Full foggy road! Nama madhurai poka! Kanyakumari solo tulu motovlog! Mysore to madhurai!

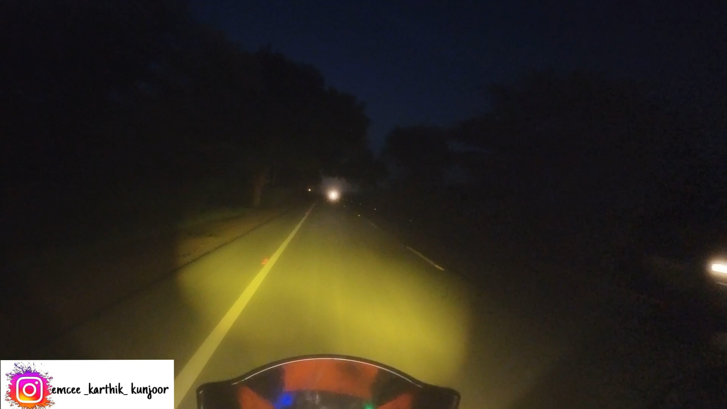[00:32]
7 hours to join the Mulpada, but road to Ali Kalatochi, complete fog, complete fog. Oh my god, it turned clear under, but Alpa to Ali Nikle, Mitabura.